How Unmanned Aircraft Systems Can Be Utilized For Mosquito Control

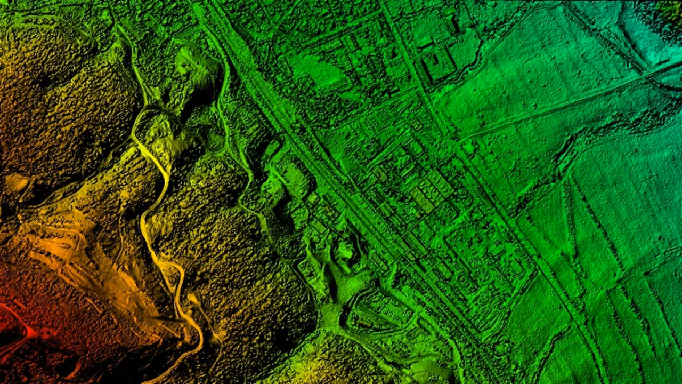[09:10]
but we're usually looking at a surface model like this but that is probably more realistically useful for a mosquito control application because as you know even those breeding sources can be found in anything from piles of tires to industrial sites and so it's important to kind of capture that hope and identify high and low from those data sets you can create derived data products like this 3D model of an open pit mine so very powerful tool all taken from a
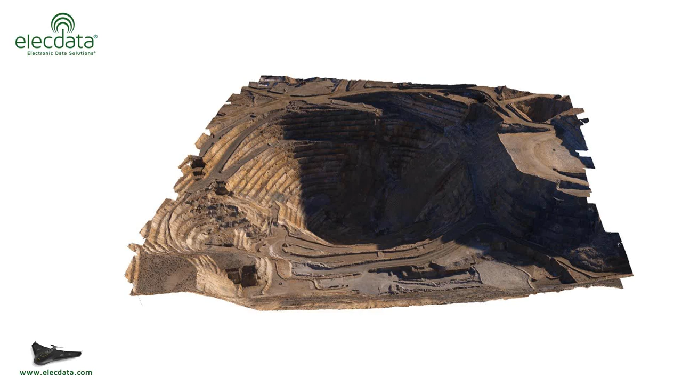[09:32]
camera that was onboard an aircraft and ultimately we end up with a geo-referenced 3D model that can be used for a number of applications
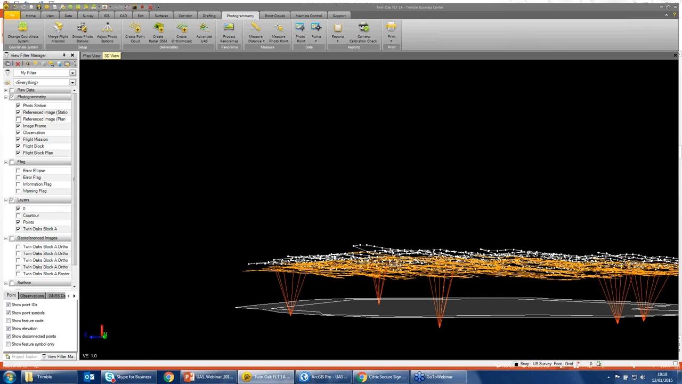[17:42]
the aircraft is designed to be able to move up and down as it needs to
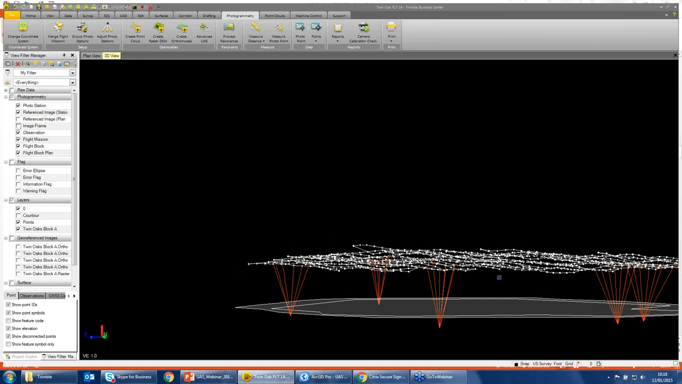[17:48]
based on the weather conditions and wind but that's okay
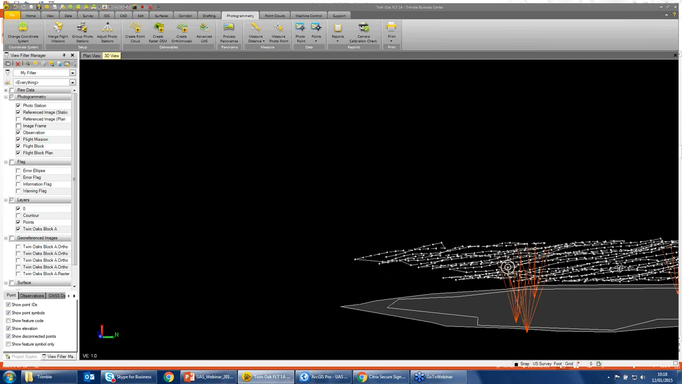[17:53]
because we know the orientation and position of the aircraft when that picture was taken and we can
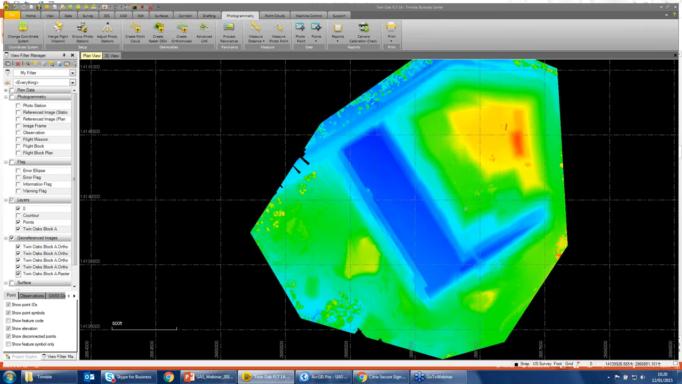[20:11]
what we see here and that's a nice rendition of what the elevation looks
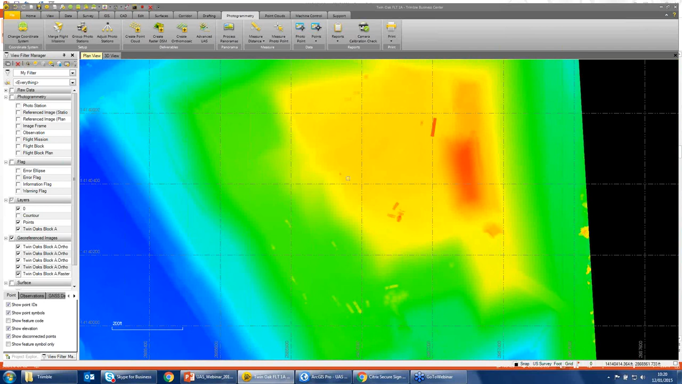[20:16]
like and as I mentioned it is a true surface model so we're even modeling
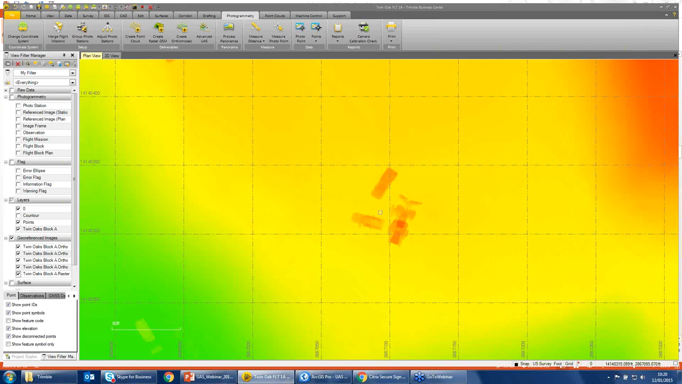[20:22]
what the elevations are of these vehicles that were seen in the imagery
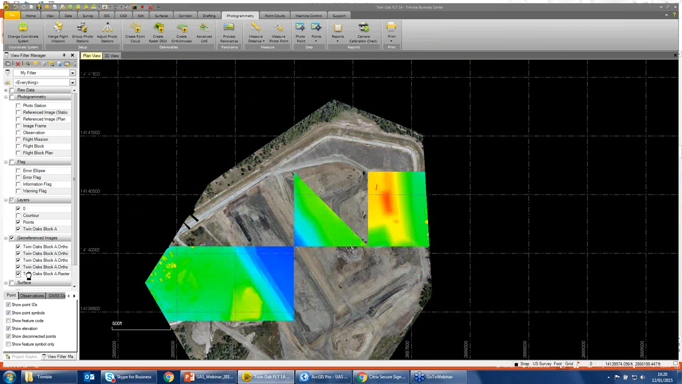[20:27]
and from that you can create derived products like a contour map or you can also export the point cloud file I want to show you what another project would look like that might use near infrared
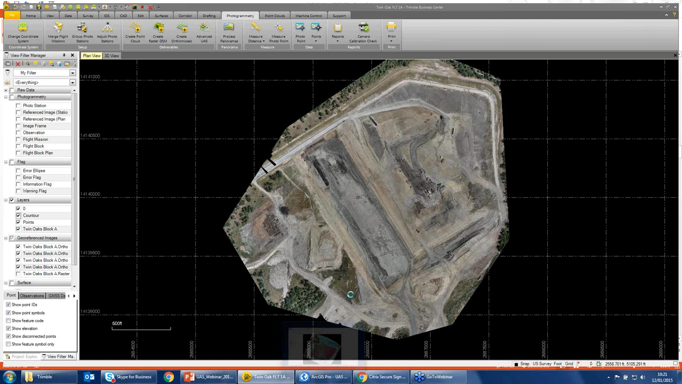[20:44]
there's our contour map that just popped up so very
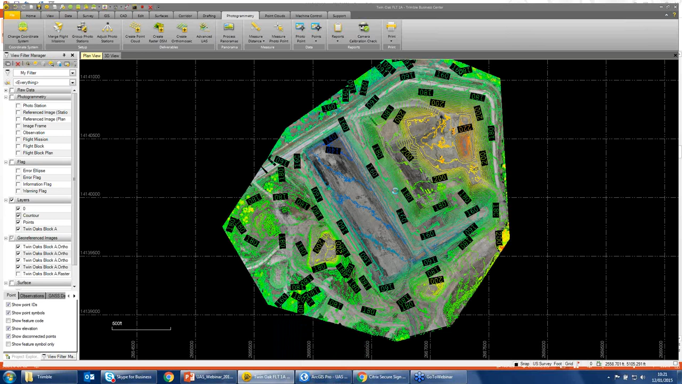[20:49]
high resolution one or two foot contours on this particular project but let me show you a sample data product in ArcGIS so this is a near